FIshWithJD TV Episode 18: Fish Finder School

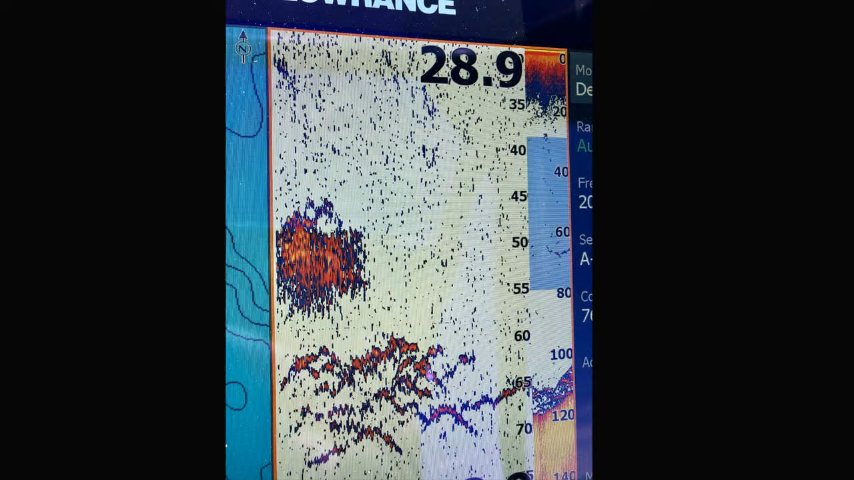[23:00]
but if you are, uh, targeting the Mackinac, this is a good scenario right here because you've got predators with the food source all balled up and, uh, they're in attack mode. So here's another similar, uh, situation here.
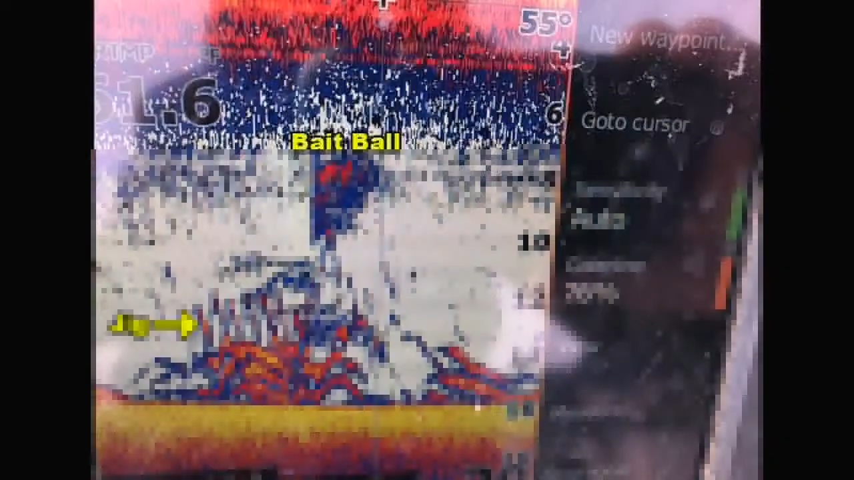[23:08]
So we've got a bait ball and, uh, some predators. And I don't remember. These are probably stripers in that depth of water. I can't, can't remember exactly. Um, but you got predators down at the bottom, all those kind of wiggly lines.
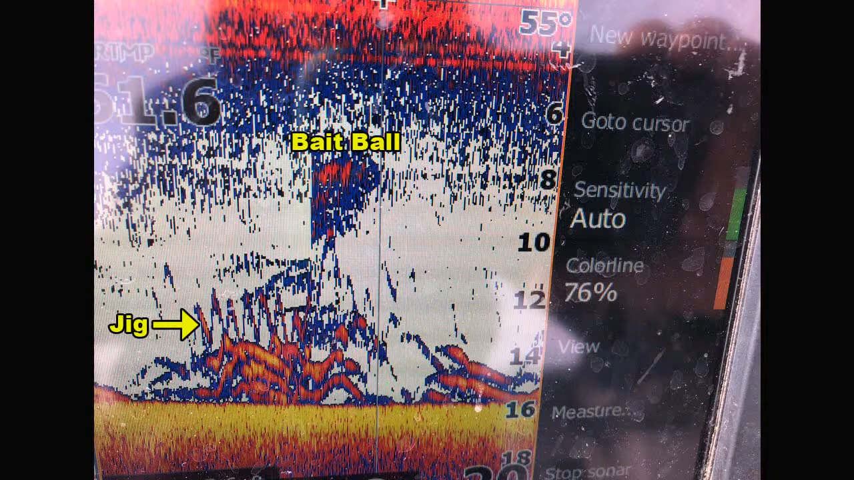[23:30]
And then you can see, I've got it highlighted with a yellow arrow there. There's a jig that we dropped down on them. And, uh, I don't know that we got bit on that one. Um, but we did on this one, this was a pretty cool one. Gives you kind of a really clear look at what's going on down there.
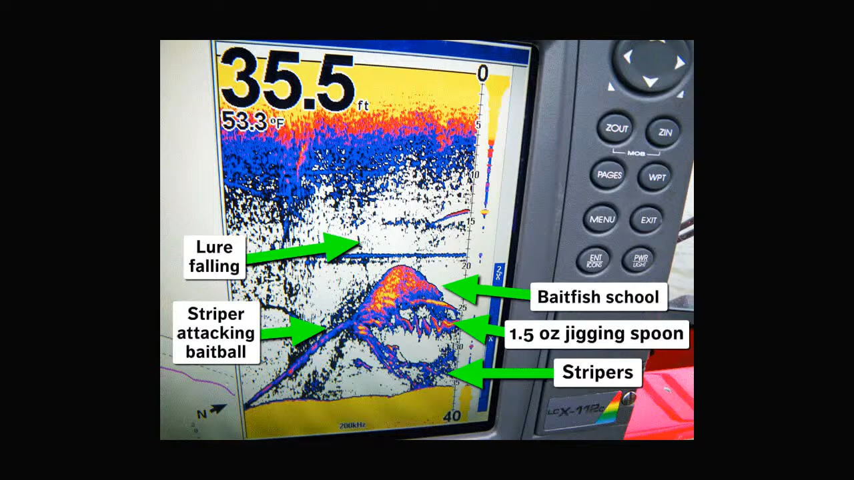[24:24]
On screen: depth 35.5 ft, water 53.3°F
And, uh, it doesn't look like anybody attacked that one either. Actually. Um, I've got some shots. I should have posted them up. I thought I did where you actually see the fish react to the, uh, to the spoon. And interestingly enough, I'm, when I'm fishing here on Tahoe, um, we're doing a lot of spoon and over schools like that.
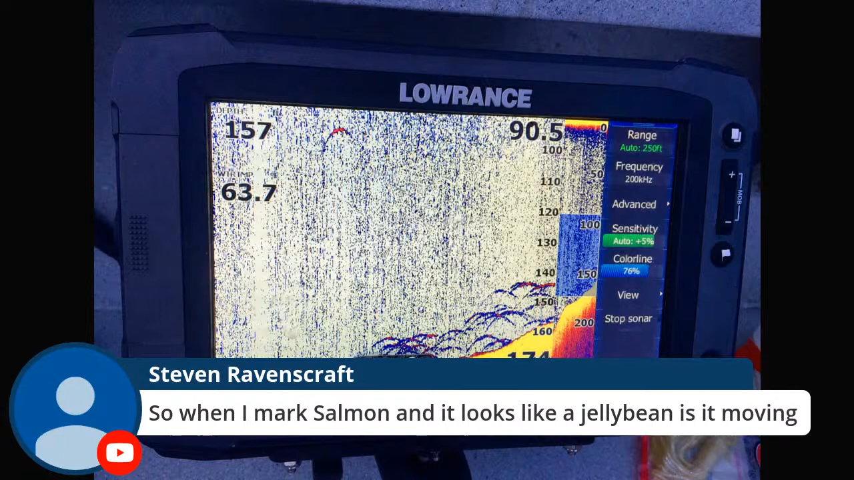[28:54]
So you're really concerned with what's happening straight down off the right side of your screen. That's, that's where all the, uh, the live, uh, action is happening. So got to keep that in mind because they got, look at all those fish behind us, but those fish may have moved. And that's the hard part. Again, we're talking about 2d versus 3d fish passes under your unit.
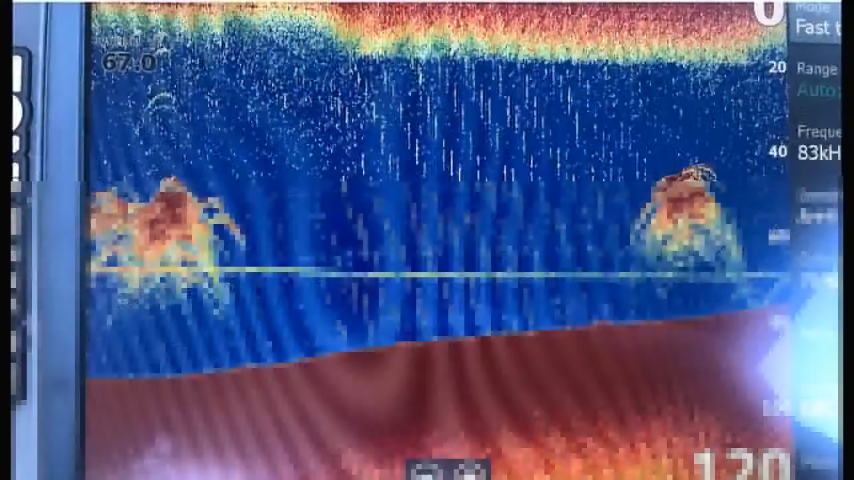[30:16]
here's one more before we move on from the predator prey thing. And, uh, uh, what you got here is two big, it looked like, um, uh, piles of hay or something. Those are kokanee schools.
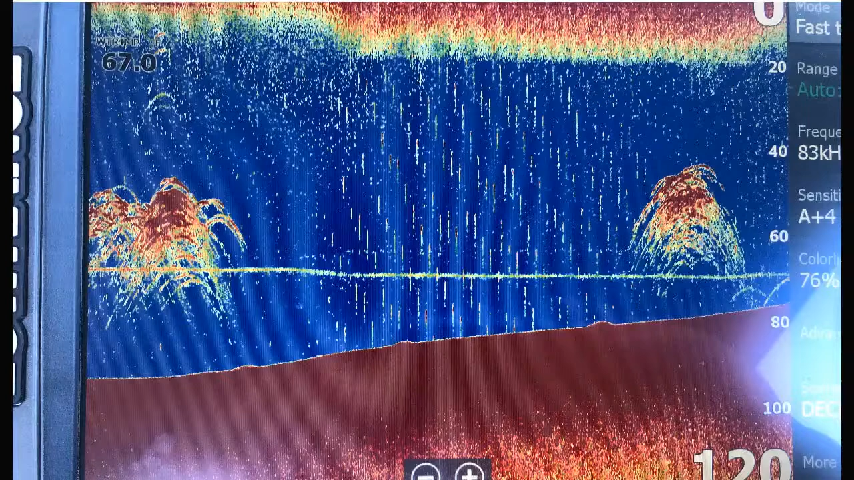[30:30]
And then to the far right, uh, you've got a couple predators, which are Mackinac, uh, kind of work in those schools. Now, uh, the line, the horizontal line down, uh, towards the bottom there, that is a down rigger. And, um, here's another shot for you.
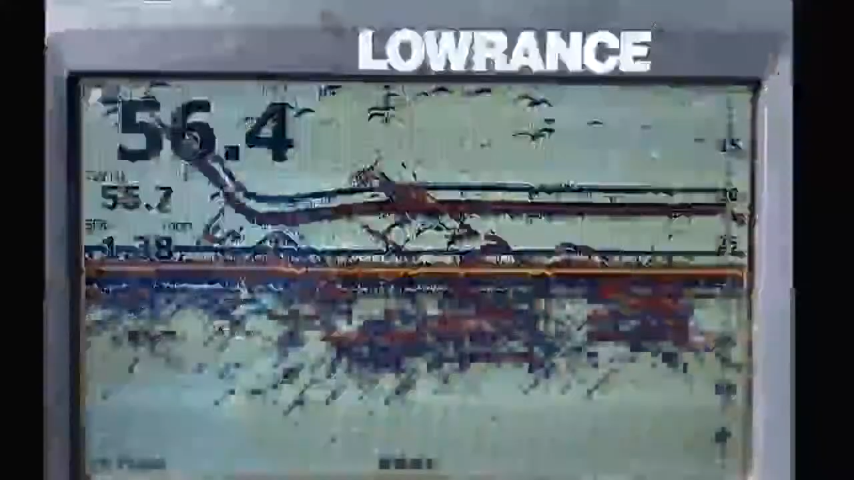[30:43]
Um, a couple of down riggers going over school of kokanee or schools of kokanee. And, um, what, sometimes the down rigger, I mean, it's really cool that you can see it on the screen and then you can see where the fish are and make real, real precise adjustments onto, uh, you know, if you see some fish at a different depth, you can drop that down rigger right down to them. Um, the, sometimes the down riggers will,
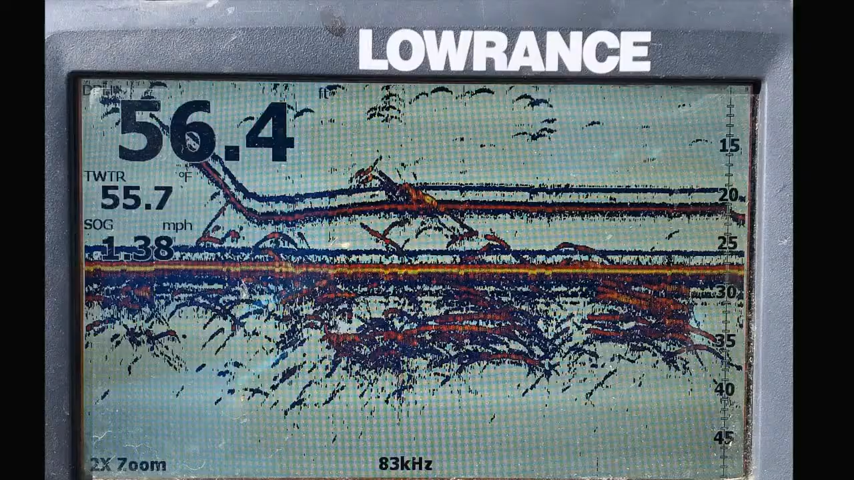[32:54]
And so in this case, those upper ones below the Lowrance, eh, I don't buy it. The ones down below, you can see have some color to them, some reds and yellows. Yeah. Now, now we're talking, I think, I think those are fish. Well, I know those are fish, but, um, same thing here.
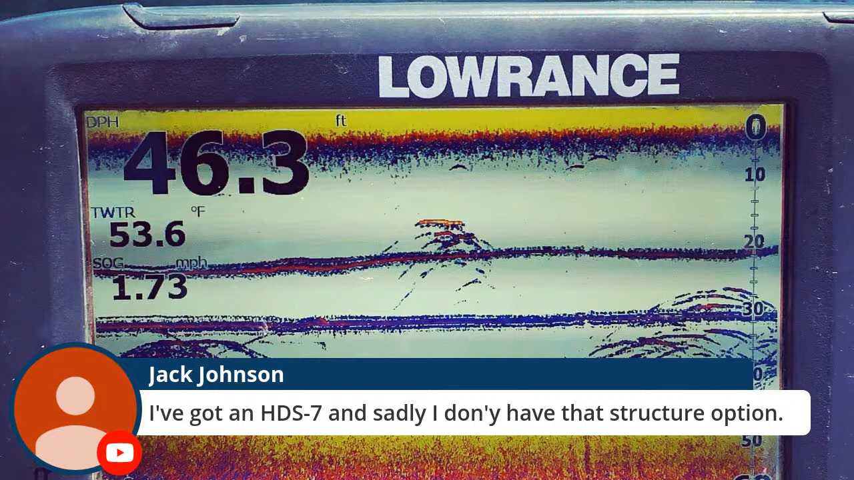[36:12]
On screen: depth 46.3 ft, water 53.6°F, speed 1.73 mph
Again, you know, you go back to some of those pictures, especially like, uh, you know, again, my, my favorite one here with the, the tree.
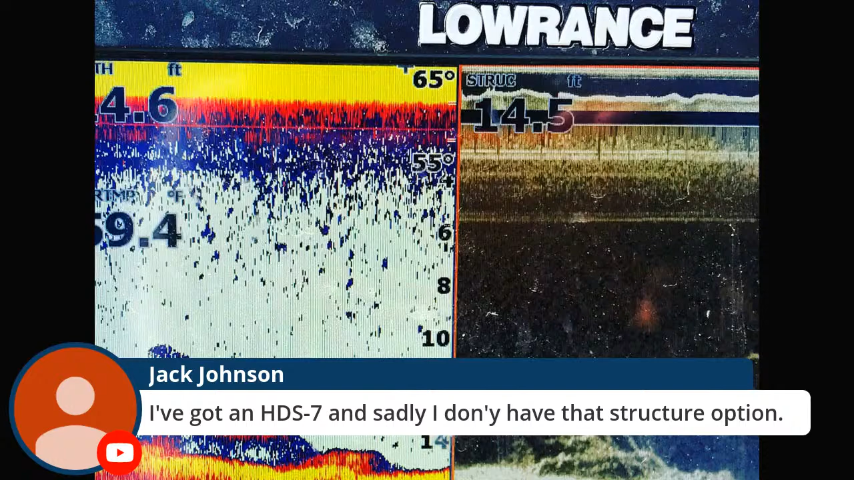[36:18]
Let's see. Let's get rid of your, your comment there. So it's not in the way, um, you know, here again, I, uh, you know, you look at on the left and it looks like some fish and then on the right, it, um, it's clearly a tree. So if you can add that option, I w I would check, uh, with your local retailer and see problem with Lowrance and Humminbird.